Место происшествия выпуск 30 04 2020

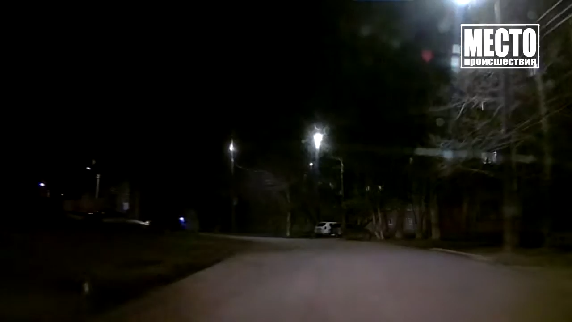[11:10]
На машине он штурмовал ямы и лужи и готов был выехать на дорогу. Едет. Да, да, да, да. Все правильно, давай. На асфальтовой дороге машину установили сотрудники ДПС. Состояние водителя было понятно с первого взгляда.